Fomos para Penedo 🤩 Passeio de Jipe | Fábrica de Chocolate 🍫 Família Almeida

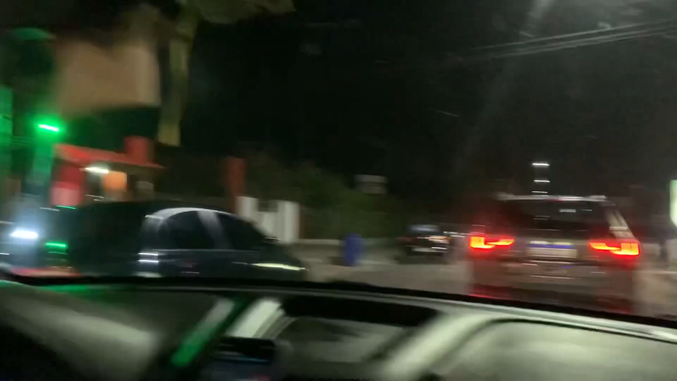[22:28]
e aqui é a rua de trás, a rua do lado é a rua principal, que é o...
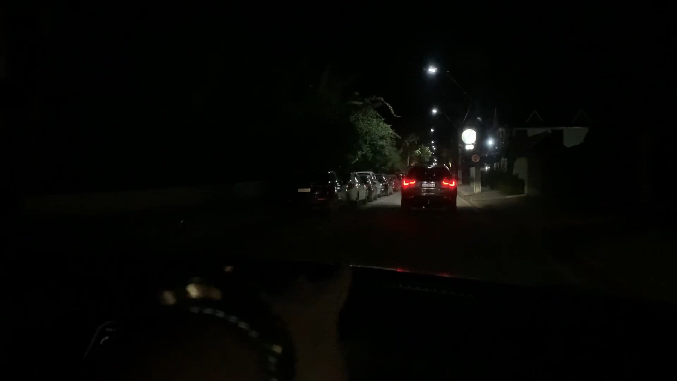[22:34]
Como que se fala? O centro. Aí aqui é a rua de trás.
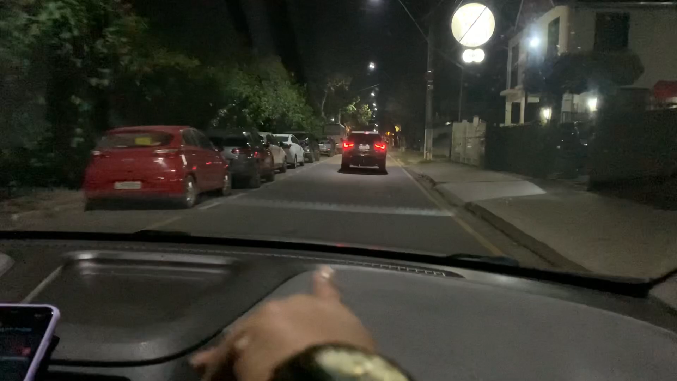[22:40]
E nessa rua de trás, gente, tem pousada, tem restaurante.
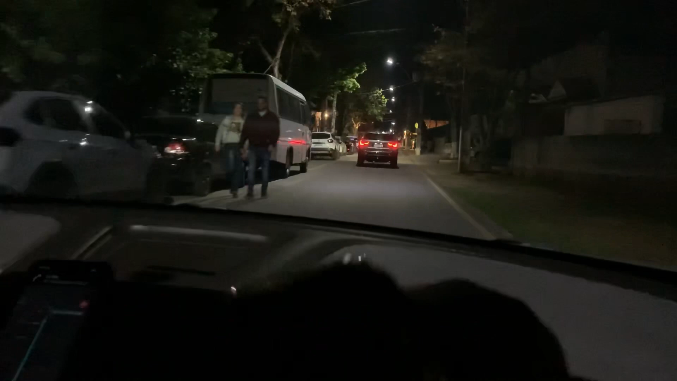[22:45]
Os restaurantes aqui tendem a ser um pouquinho mais barato do que o da rua principal. E aqui tem muita pousada.
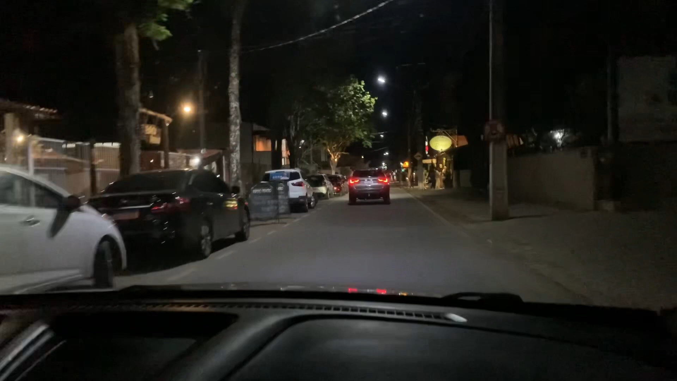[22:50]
Pra quem quer um lugar mais simples e mais barato pra comer, tem muita pousada.
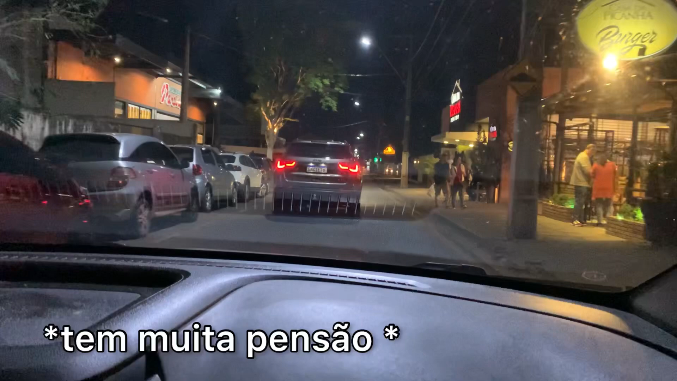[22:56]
Tá? Só uma dica. E tem mercado também, ó.
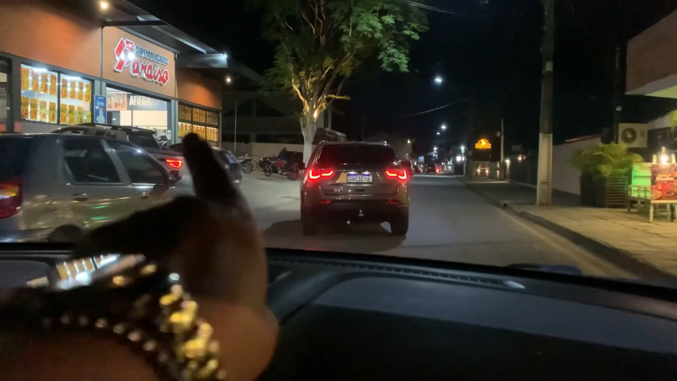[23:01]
Supermercado Paraíso. Supermercado, ó. Então, assim, vale a pena...
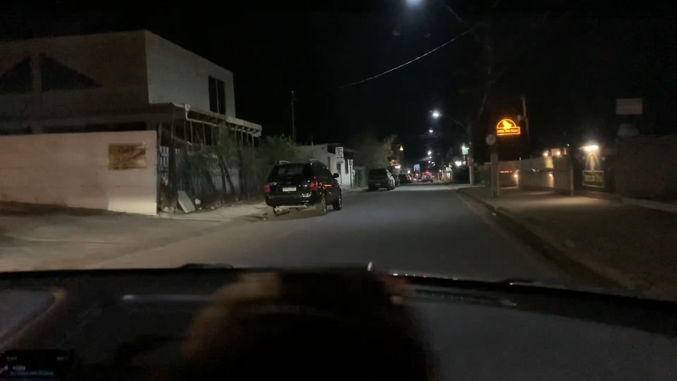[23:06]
A gente andou aqui pra poder ver, né, se comia em algum lugar, mas acabou comendo lá no outro mesmo.
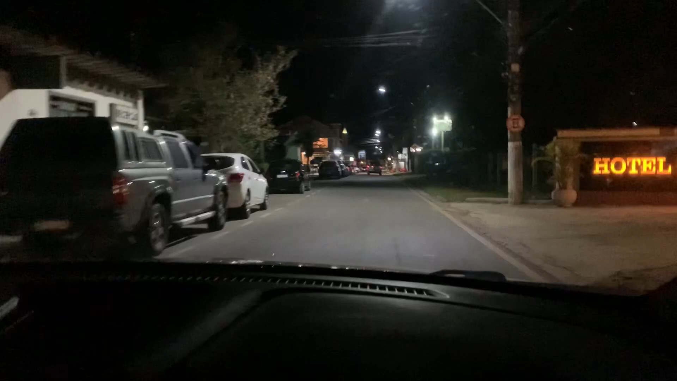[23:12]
Mãe, a maior expectativa desse bagulho aqui... Ó, pra você ver aqui o almoço, R$11,90.
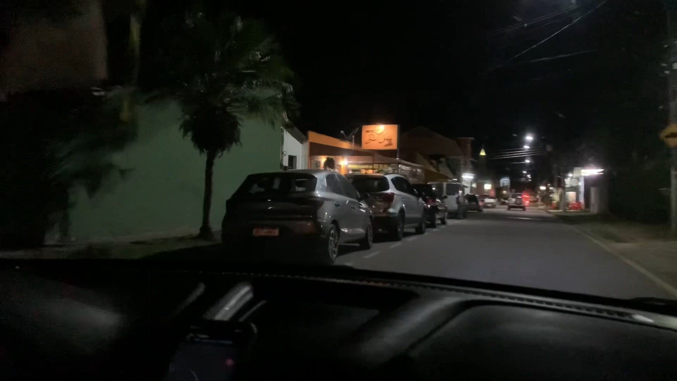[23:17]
Viu? 11... Aqui, gente, é o prato aqui. Almoço a partir de R$11,90.